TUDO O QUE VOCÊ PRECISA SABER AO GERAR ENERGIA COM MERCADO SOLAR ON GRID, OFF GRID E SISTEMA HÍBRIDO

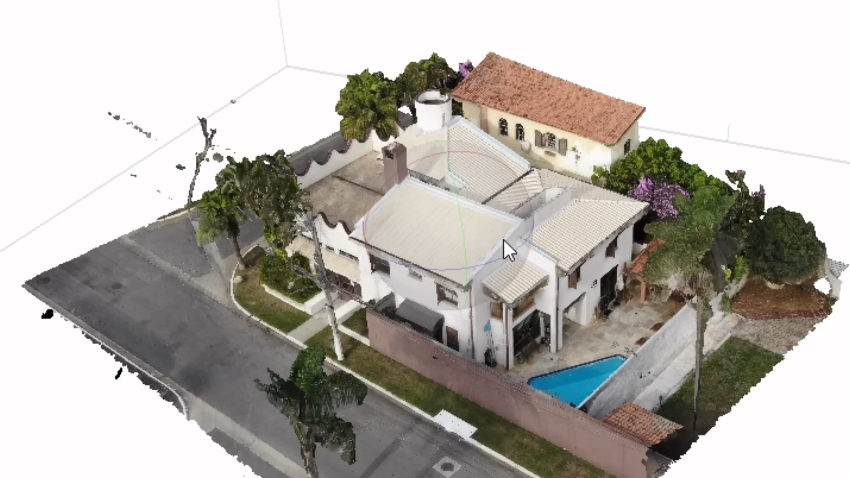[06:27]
Isso daqui é o resultado após o processamento. Então a gente já tem o detalhamento aqui de todo o seu telhado.
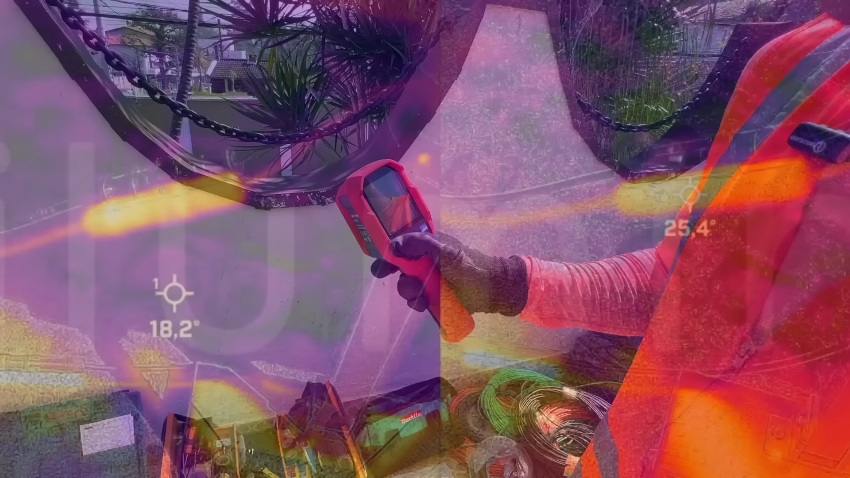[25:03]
Então, a câmera termográfica apontaria para nós uma diferença grande de temperatura entre um conector e outro.
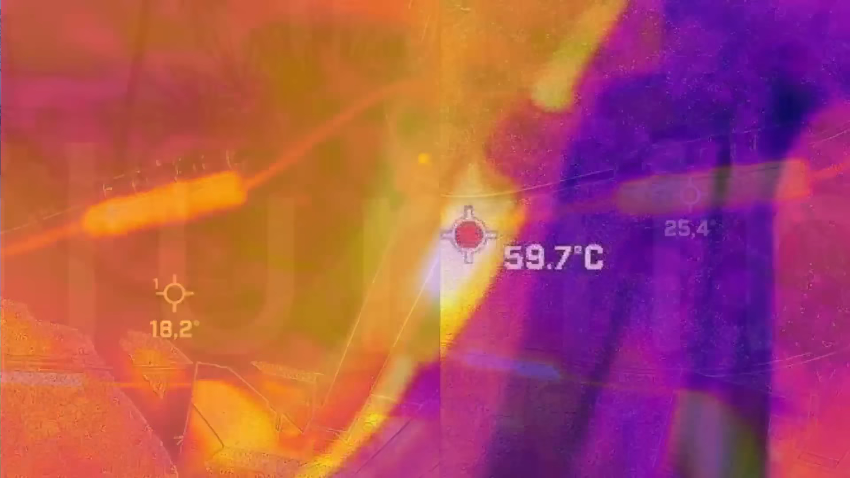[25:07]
On screen: spot 59.7°C
Entendi. Já indicando que tem algum tipo de problema, faria a correção e evitaria um problema ainda maior. Uhum.